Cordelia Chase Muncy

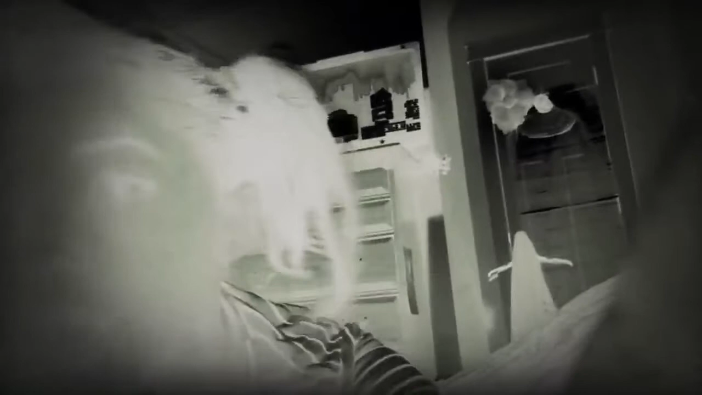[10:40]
Oh, if you wonder what that creepy stuff is, it's not creepy at all, people.